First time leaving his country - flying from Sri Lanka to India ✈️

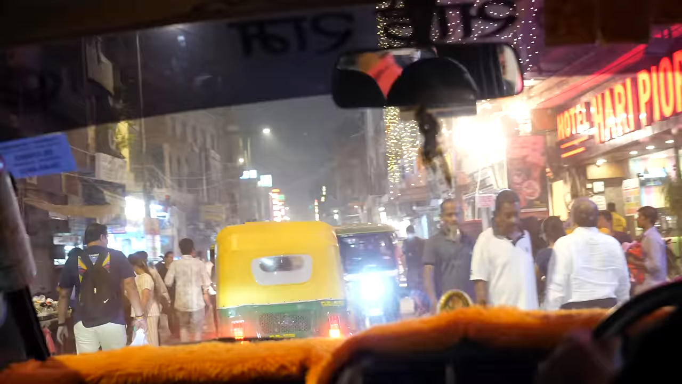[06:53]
It was absolutely crazy getting here with all the little streets and all the crazy traffic, but we're here, it's like 10 o'clock I think.